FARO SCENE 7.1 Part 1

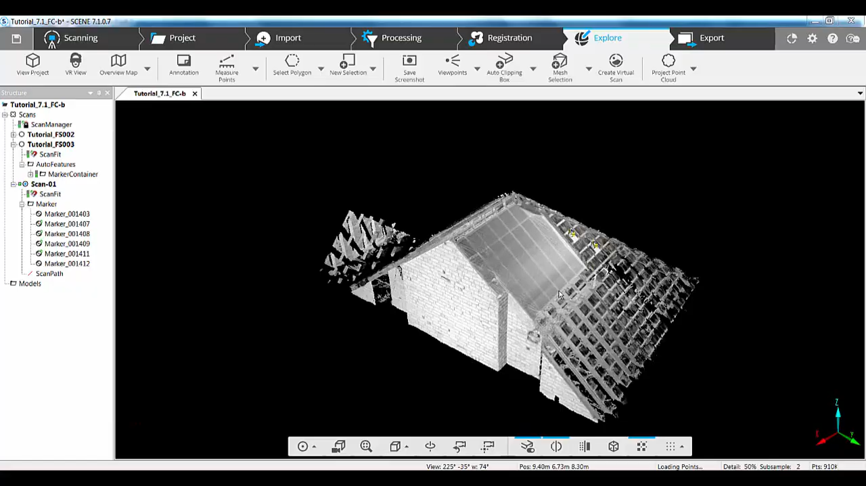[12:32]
we can then go to the explore tab and have a look around to make sure that that position is perfect within the relationship of going
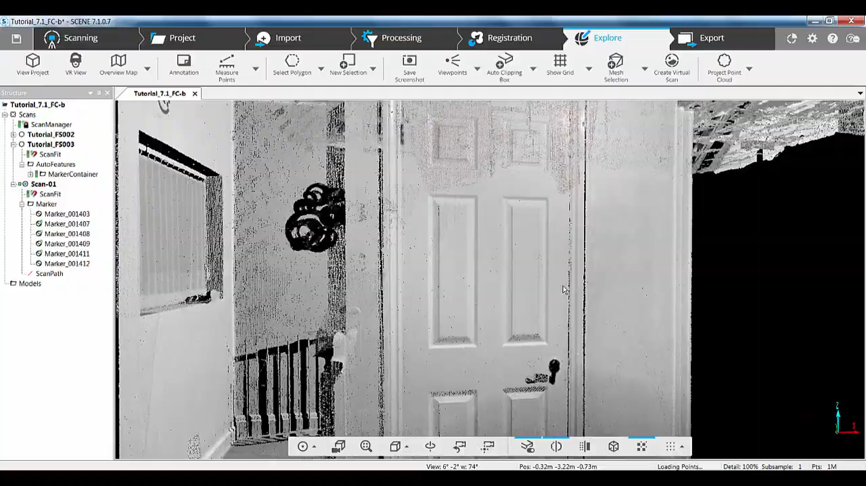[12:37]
through and up the loft hatch and into the area that we scanned.
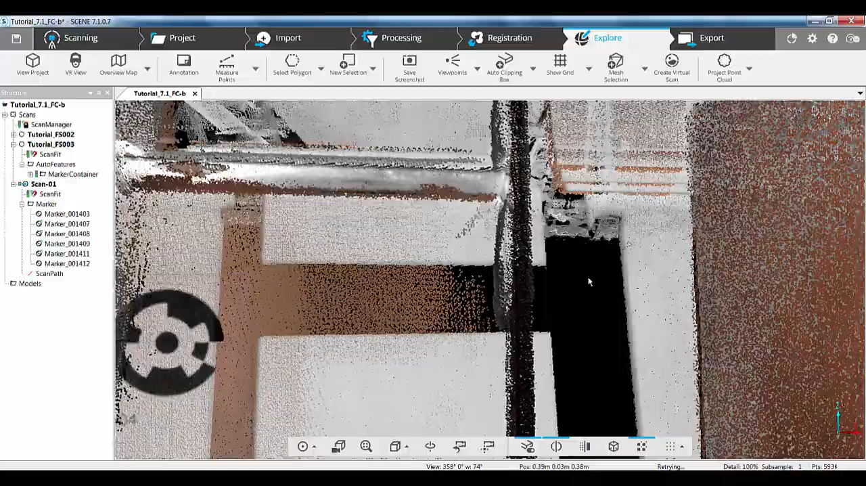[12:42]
So, if we come up through the loft hatch here and then we can start to see that the markers
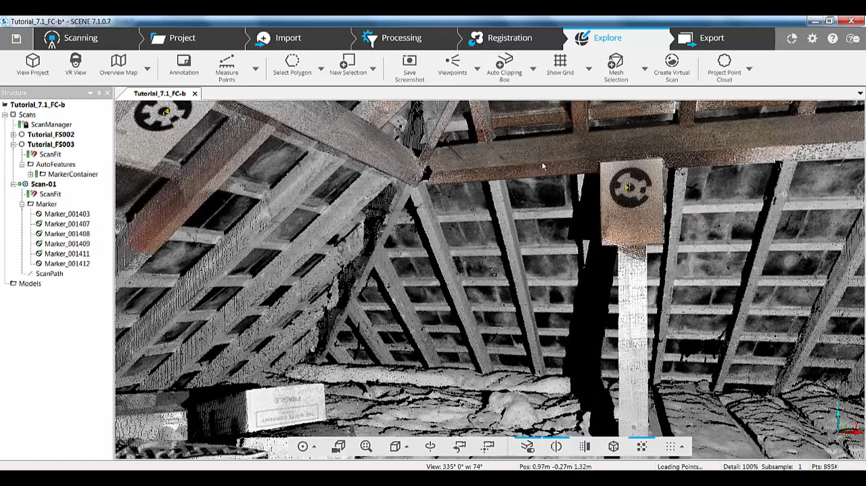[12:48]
have aligned and the purlins and the rafters have aligned here because we can see the colour overlay from the freestyle and the grey overlay from the focus. Also, while we're in here, we can show one of the other minor enhancements to the system where if we select a polygon area and we need to get rid of that before it was going to a clear command or control D on the keyboard as a keyboard shortcut. But if we now right click on the screen, go to selection,
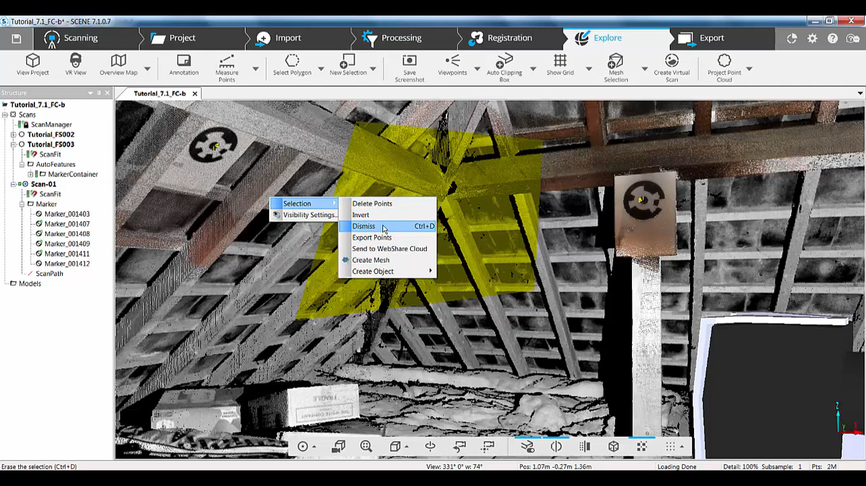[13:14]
that control D has been put in the context sensitive menu to allow us to dismiss that selection point. So, another couple of small points.